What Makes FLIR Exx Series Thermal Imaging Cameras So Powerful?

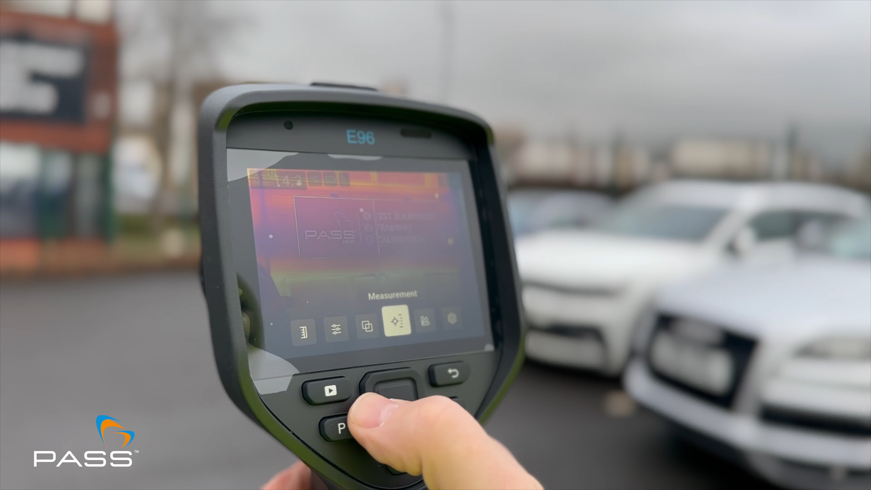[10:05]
We still have a navigation pad, is what we call it, on the back here.
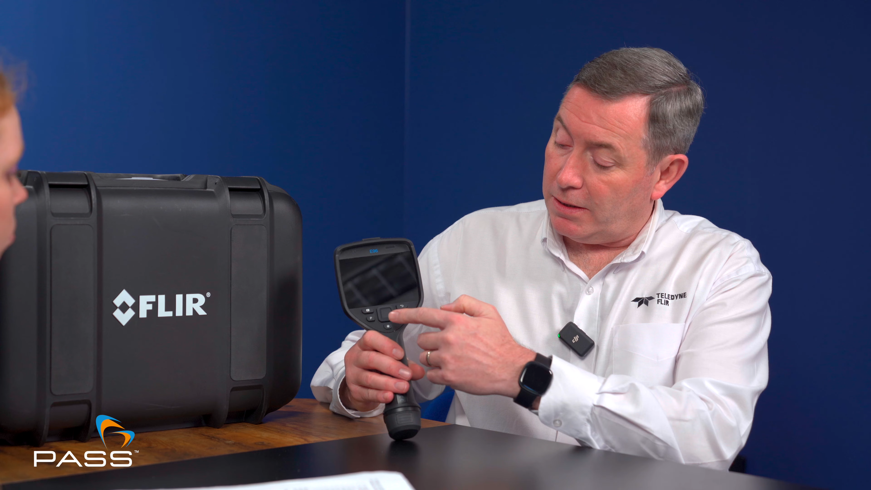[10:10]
So if you're wearing gloves, for example, you can still navigate easily with these buttons to open up the menus and to use the functionality within the camera.
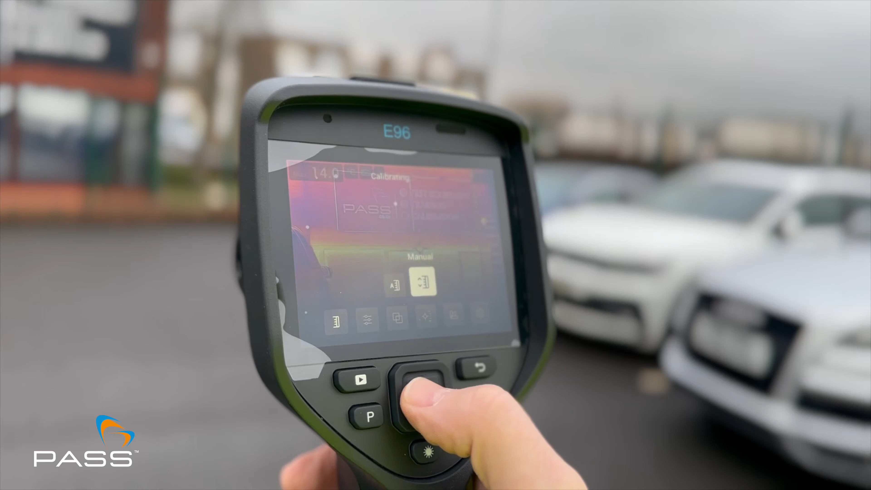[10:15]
Or it's a touchscreen device as well. Who are the users of these cameras then?
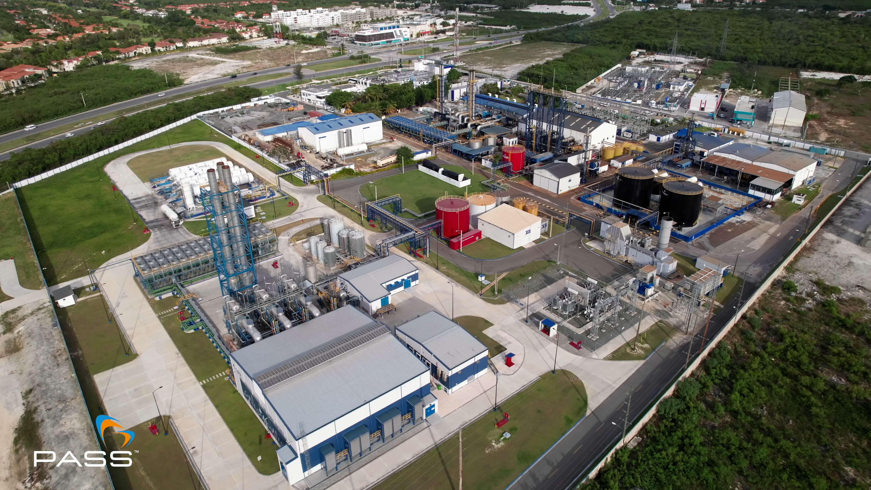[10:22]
You mentioned utility companies. So who else would you recommend them to? Across the board, from an industrial perspective, it's electrical mechanical maintenance is the majority of the users for this style of camera. Although we do have, with the high resolution of something like an E96, you could have some building applications where you're looking at the energy performance of a building, for example.
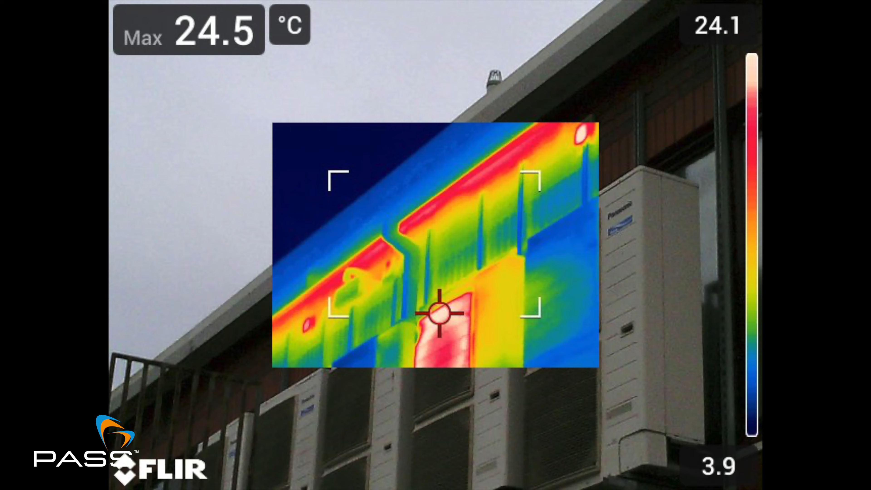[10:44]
On screen: max 24.5°C
Even though it lends itself more to another range, which we'll talk about later on. You have the thermal resolution on this camera to give you really excellent clarity of detail. So what you're looking for on a building, it's infiltration of air or it's exfiltration of air.
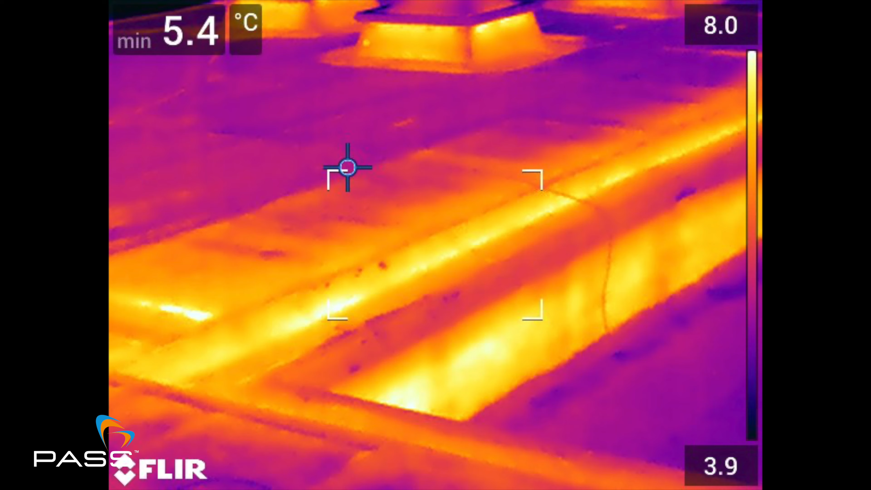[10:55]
On screen: min 5.4°C
And you're looking at the air movement through around windows or doorways.
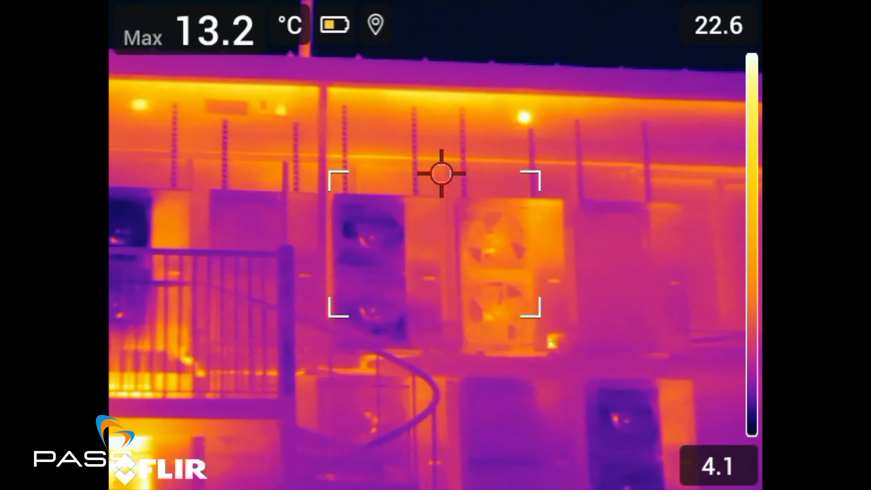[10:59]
On screen: max 13.2°C
And essentially, like we all try and do, we're all trying to reduce our energy consumption.
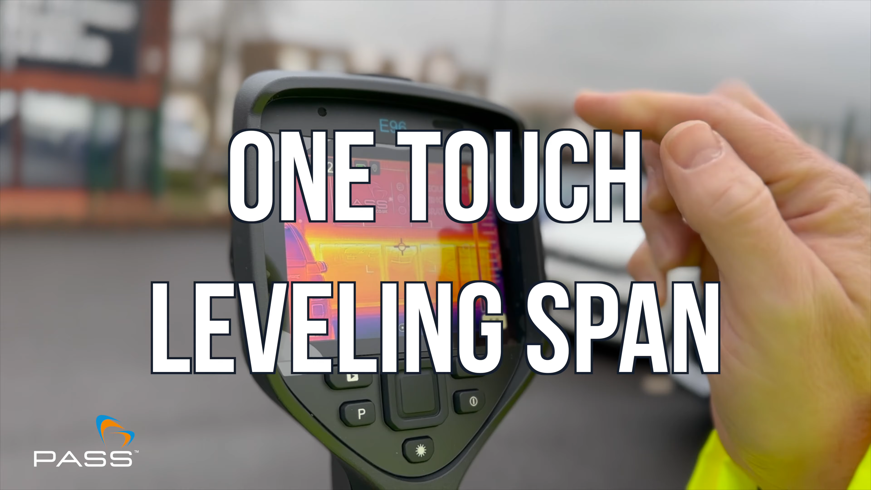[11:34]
which allows you very easily to navigate the menu, touch the screen of the object you're interested in,
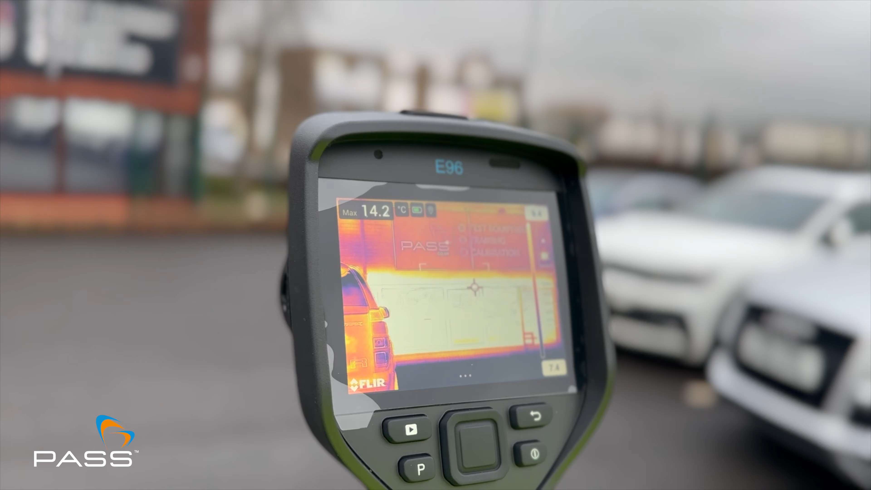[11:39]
On screen: max 14.2°C
and the camera will automatically thermally tune to that particular point you touched on the screen. So it's that kind of additional technology as well, plus things like the voice recording, which can be built in.
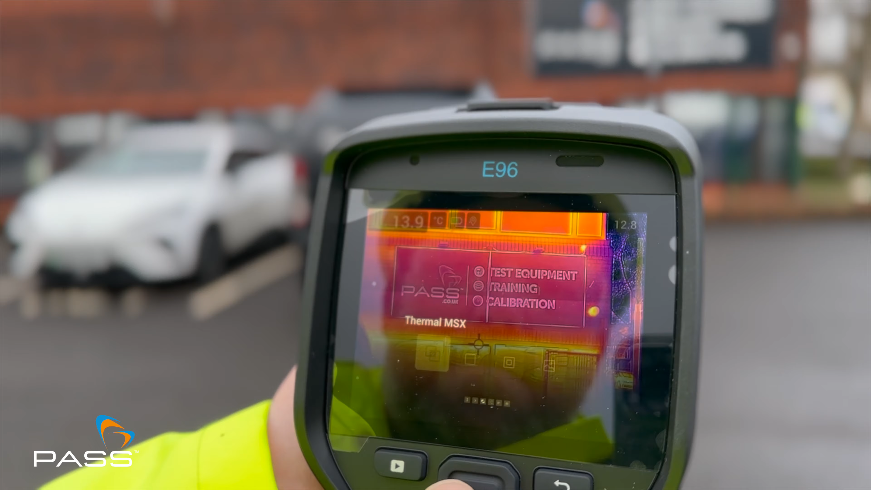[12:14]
So every time you pull the trigger, you're taking two images at the same time, and then you can utilize those images independently within the software,
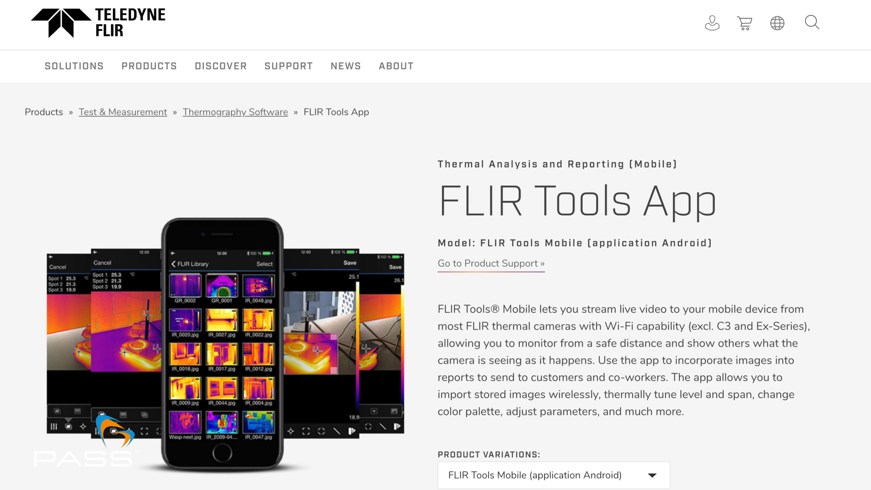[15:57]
Test and measurement equipment we have in the range can be connected to thermal cameras as well. So it's connectivity more than anything.
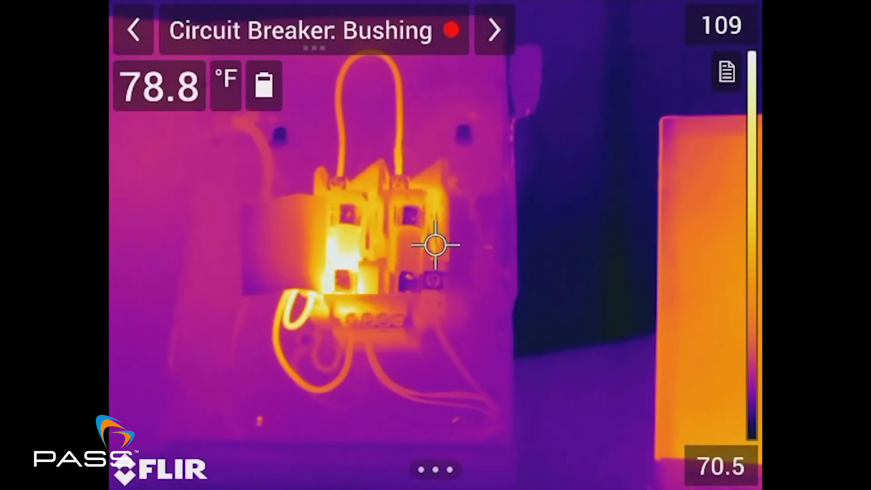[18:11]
On screen: spot 78.8°F
So is it hotter than it was last time? Yeah. So there's a lot of flexibility within the software now to really help customers on asset management.